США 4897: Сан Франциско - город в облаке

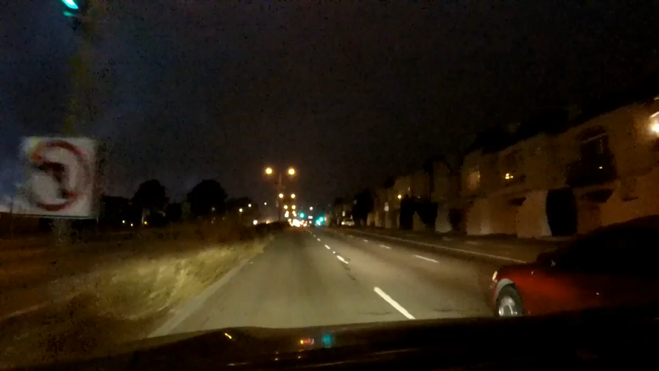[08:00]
можно сказать одна из таких главных магистралей городских тут у нас уже сложно начинает отличать ночь от тучи но мы вот едем и слева у нас там просвет и эта разница хорошо видно то есть видно что еще далеко не так темно и там еще закат вот по левую руку от меня